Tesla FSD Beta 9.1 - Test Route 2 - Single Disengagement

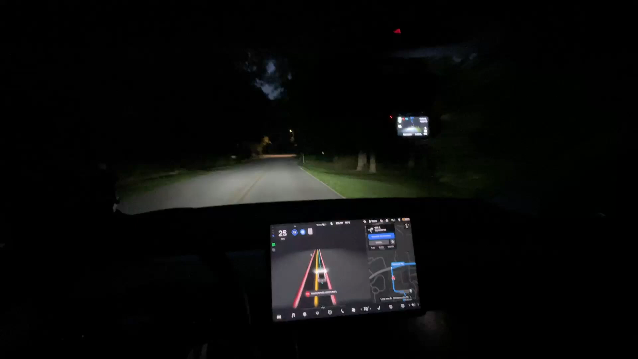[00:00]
Hello everyone we are on our way back home even later than expected so it is gonna be basically dark you can
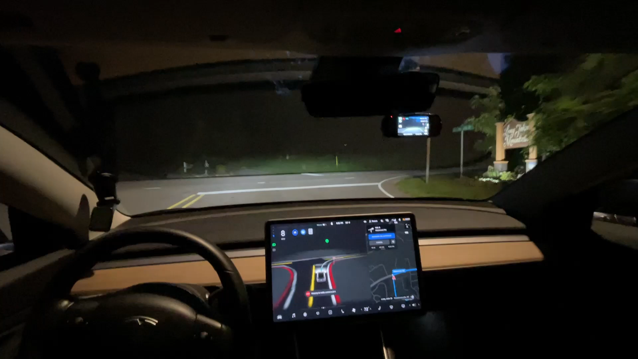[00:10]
see a little bit of light left in the sky so we're gonna see first off if we can make this right here it looks like there's not a car coming so we're good to go again watching for side traffic cross traffic is significantly better on actually even 9.1 is better than 9.0 so that's definitely an improvement and a much needed one at that that was definitely
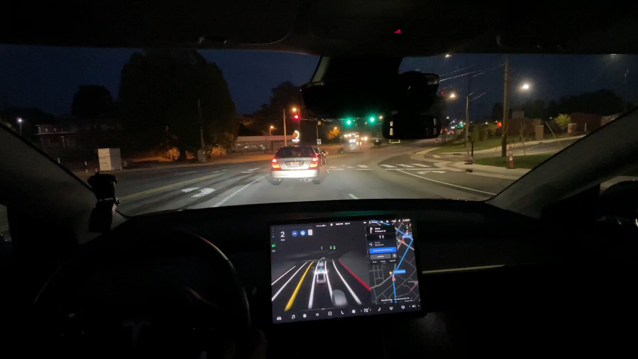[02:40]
so what I'm looking for here look it says 20 mile an hour and it's gonna jump up to the up 35 and it's gonna go back down to 20 I think once more it jumps back up on this road this is a problem I'm looking for to be fixed for a quite a while this only has ever happened on the beta never before I would always use autopilot
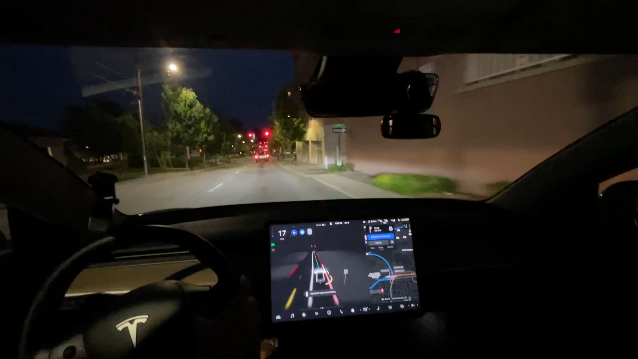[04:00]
it just boils past that sign so I'm gonna I don't have it normally press the camera button there I just remember to do it this time um yeah so two things it's three things it stopped too far back at that stoplight it's tried to it started turning right a wide turn into the car next to me so I wasn't gonna let it get that close and probably most likely wasn't gonna hit that car I wasn't gonna take any chances um and then of course it's not still not seeing that speed limit sign it has for whatever reason seen it once
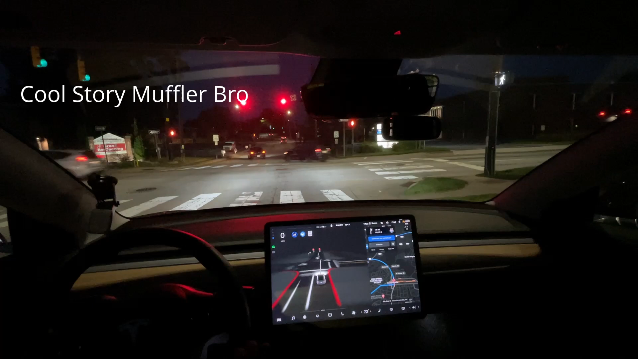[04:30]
and so okay and so yeah I'm not sure what's why they can't see that sign for some reason we can easily see it so I'm not sure why the car is not seeing it
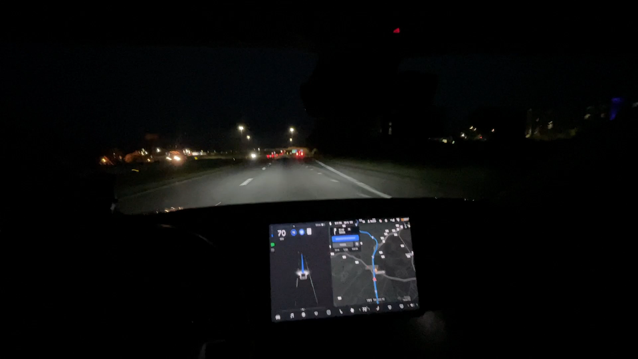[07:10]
that's what it needs to just go ahead and cancel the lane change I've seen that far too often and the car is getting off the highway and it starts changing lanes and it doesn't need to to get out of there so you know I think I'm really trying to get out of this road yeah can you do it yeah it you you you